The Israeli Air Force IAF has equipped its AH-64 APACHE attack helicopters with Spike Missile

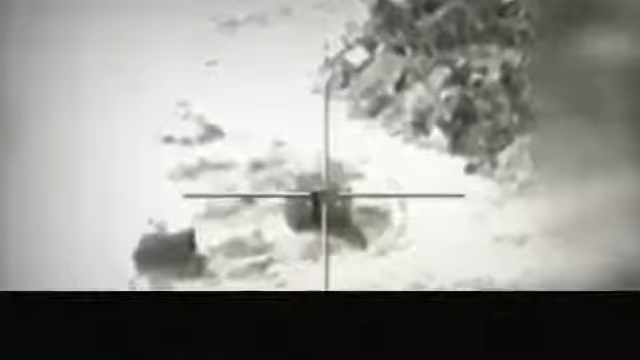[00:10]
מתחם המדמה עמדות ירי של חיזבאללה.
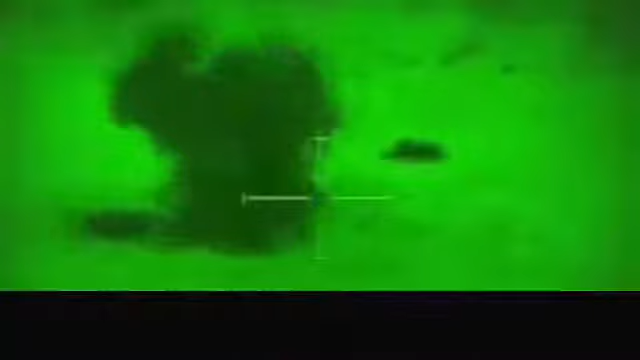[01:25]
היתרון בחימוש אלקטרופטי שזה טיל שנוסע ומנוהג על ידי מצלמה,